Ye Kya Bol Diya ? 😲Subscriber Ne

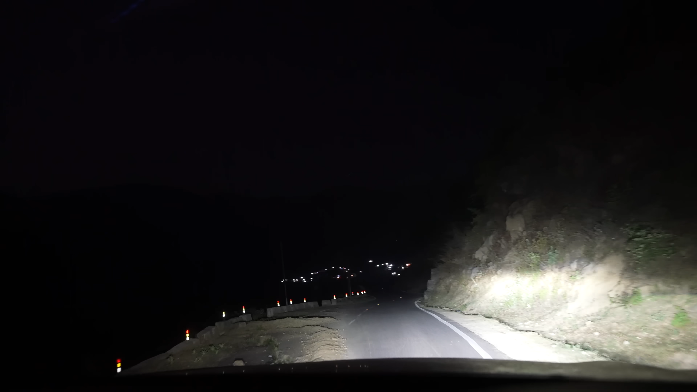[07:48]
सामने लाइट्स दिख रही है, चलते हैं वहीं पे देखते हैं कोई होटल मिलता है तो।